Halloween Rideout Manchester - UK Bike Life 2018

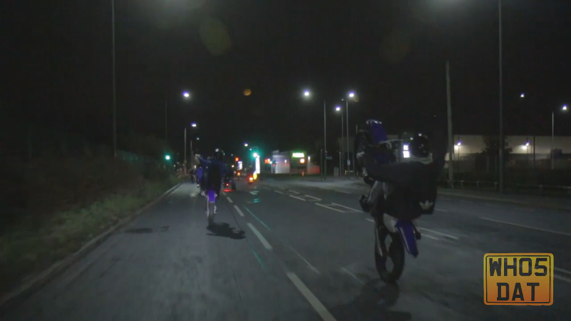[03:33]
I don't have any explanation at all as to why other motorcycle riders are present or driving in a reckless and dangerous man.